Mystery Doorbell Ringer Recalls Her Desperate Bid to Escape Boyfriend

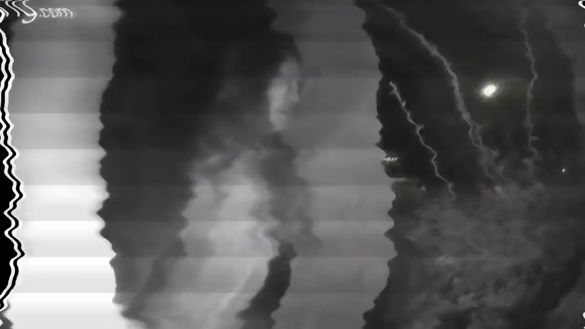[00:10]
Texas police, they are still trying to find this mystery lady.
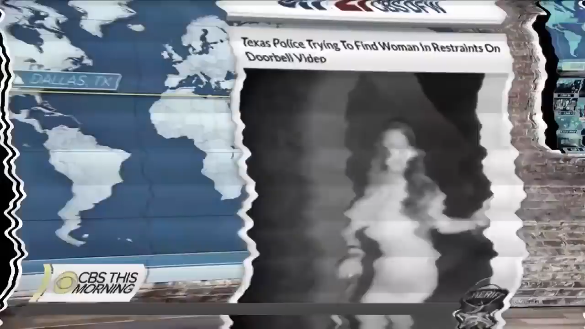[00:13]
That mystery woman caught on camera in the middle of the night.
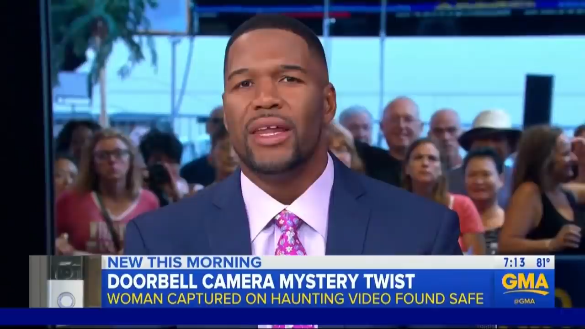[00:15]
The world wanted to know, who was this woman ringing the doorbell at 3.20 a.m.?
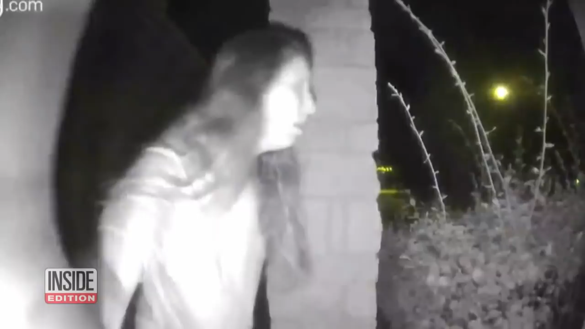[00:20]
How did she end up barefoot, wearing only a t-shirt, no pants?
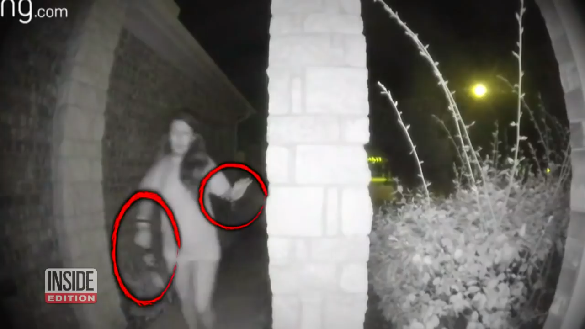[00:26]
And what about those restraints? She wants to be known only as Lauren, no last name for privacy reasons.